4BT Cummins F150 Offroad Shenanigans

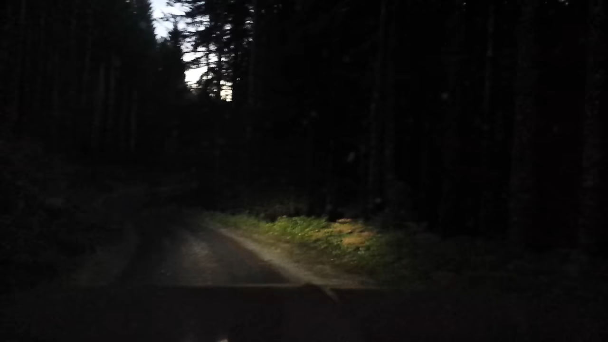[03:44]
Granted, it was actually a little bit darker than this, but since I got these HIDs, I think you'll actually be able to see at least wherever the light's pointing. I've got 5,000K HIDs in it. I like them. Now I think I just need a set of dedicated off-road lights to help light up everything else when I'm out here.